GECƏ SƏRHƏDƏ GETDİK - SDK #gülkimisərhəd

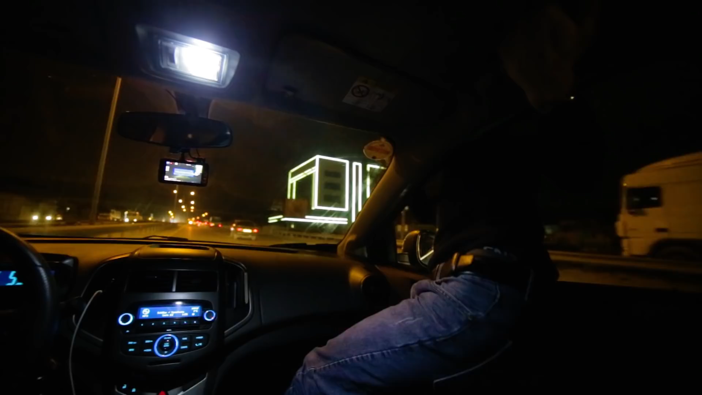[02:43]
Aa, Tamerla, bütün biləcəri sən baxır, Tamerla, deyirəm, bu cicdi nədir?
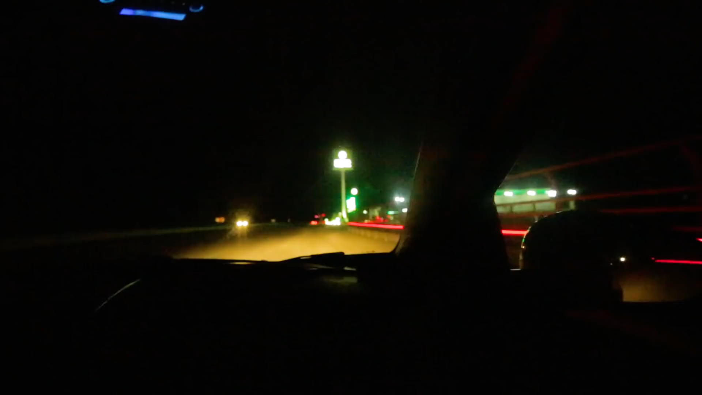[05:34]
Bu da zapravkamız və biz zapravkaya çata bildik həmin benzinlə.
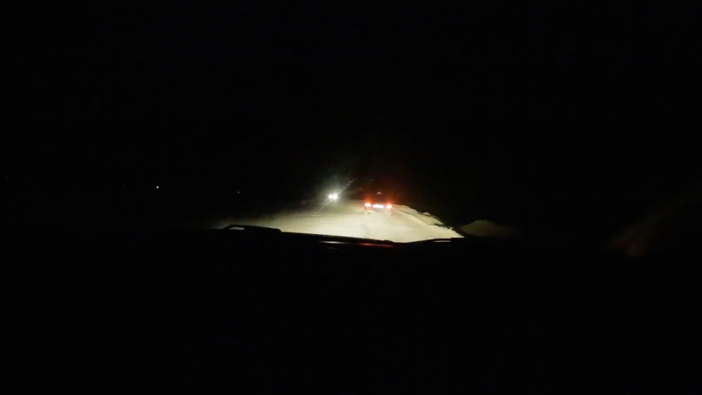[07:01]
Bu qabağımızda olan avtomobil, taksi 09-40-BH-722.
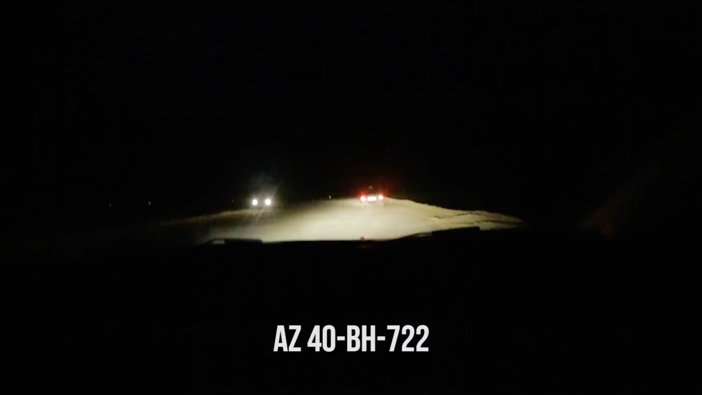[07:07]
Sağ olsun, yolu bizə başa saldı.